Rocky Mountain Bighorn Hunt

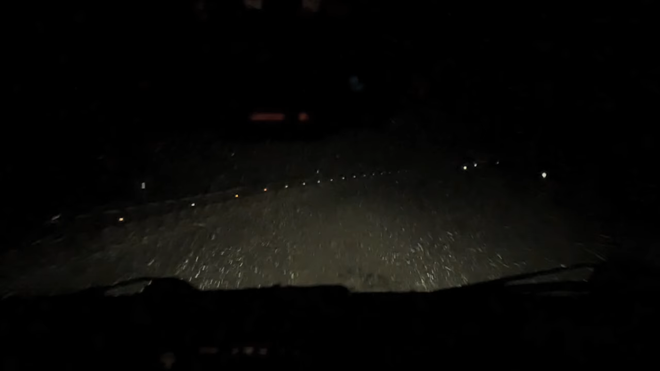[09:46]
We had snowstorms, blowing snow days that I finally said, okay, we're gonna recover a day because you can't see past the hood of the truck.